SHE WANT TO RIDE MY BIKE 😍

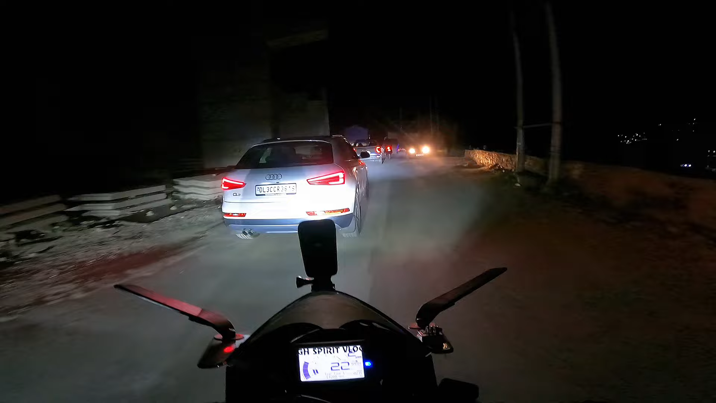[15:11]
ओहो हो भाई तगड़े ही चल रहे हैं। तो भाई सर्विस कराने के बाद ना बाइक पे गलती परफॉर्मेंस आ गई है, हर कुछ भाग रही है।
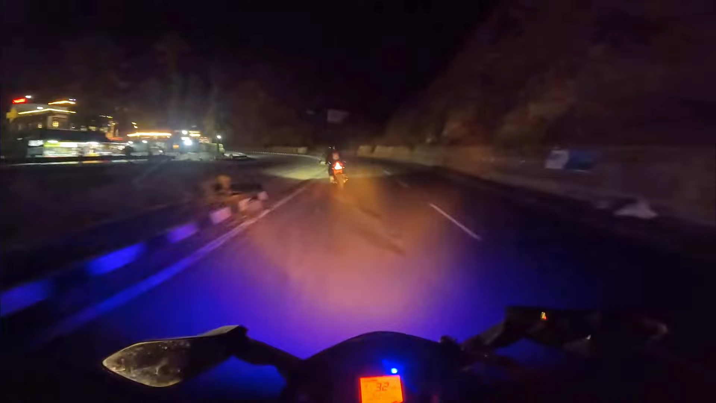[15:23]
ओए भाई लिटरली गया था ऐसा लगा मेरे को कसम से।
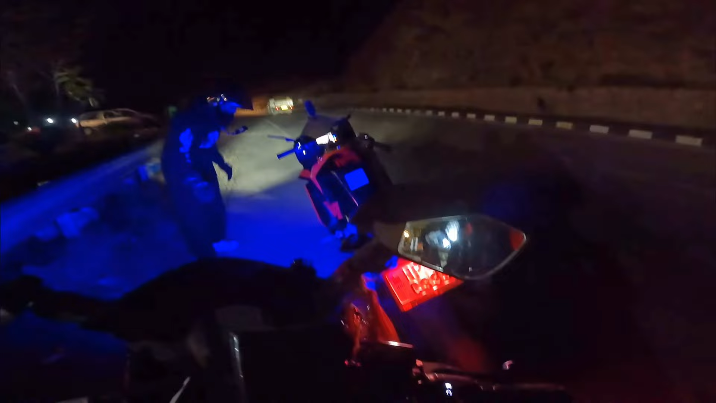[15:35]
बैंकर बची पीछे वाले टायर, बैंकर बची ढाप हुआ। अरे मेरा अगला टायर है उछला ऐसे।
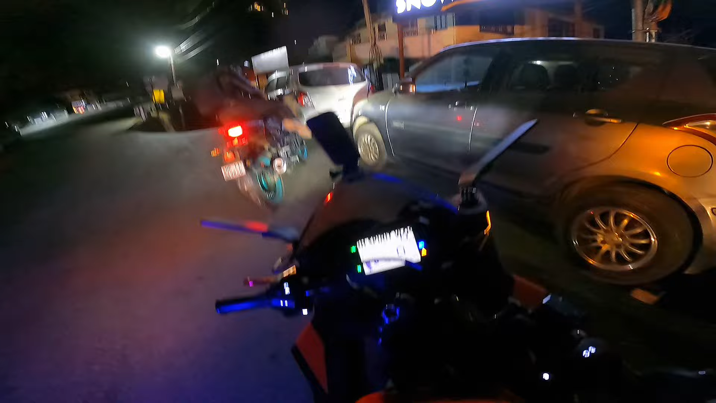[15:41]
भाई अब पहुंच चुके हैं शिमला।